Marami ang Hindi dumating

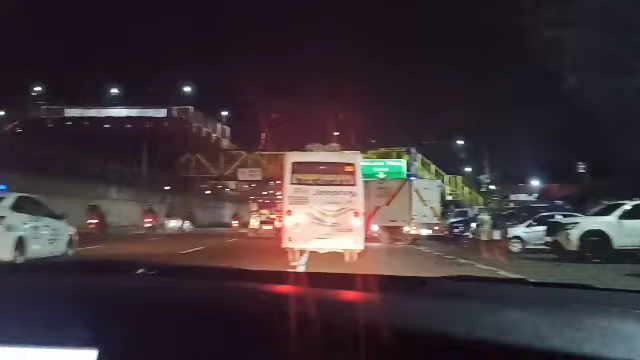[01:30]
Ayan, paglagpas daw ng overpass, parang walang parking. Sa loob ba parking? Oo. Sabihin mo ah, parang lagpas na. Hindi, dito lang yun oh. Ayun, may pumapasok dun oh. Dito, pumapasok ka.
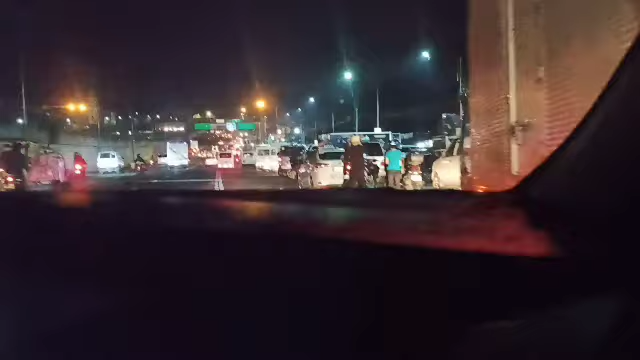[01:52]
Ano? Lapasan yun eh. O dun, meron din dun, undanan. Hindi ko naman alam saan entrance. Wala, puno. May sa loob kasi.